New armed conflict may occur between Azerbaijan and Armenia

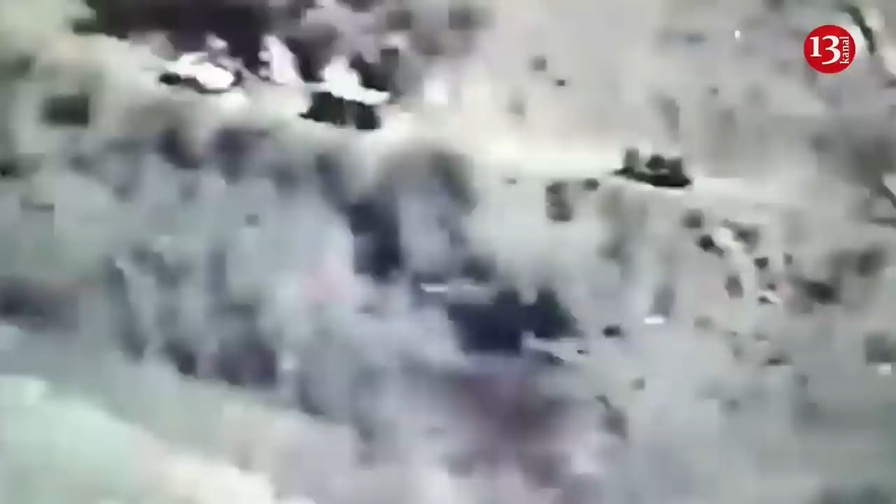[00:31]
It is said that illegal Armenian armed detachments carry out work on laying new roads along several routes passing through some mountainous and unpaved areas, as well as expanding old trails.
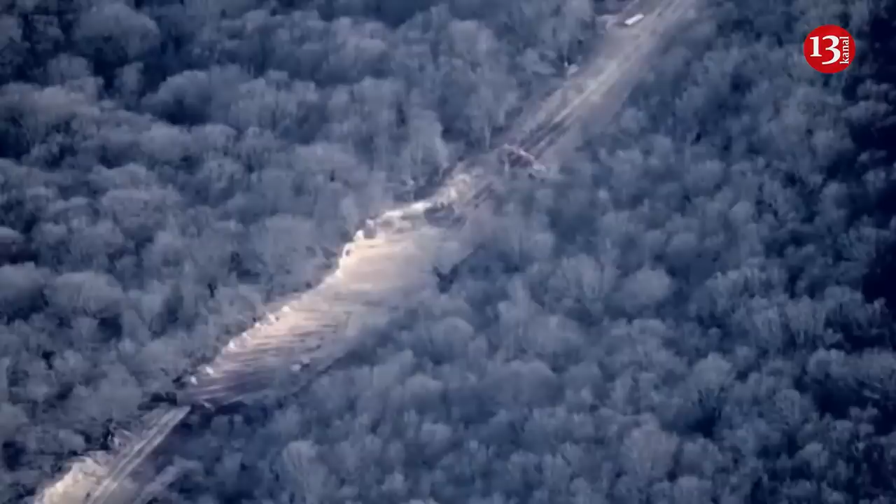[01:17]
These roads are also used for the provision and supply of the combat positions of illegal Armenian armed detachments.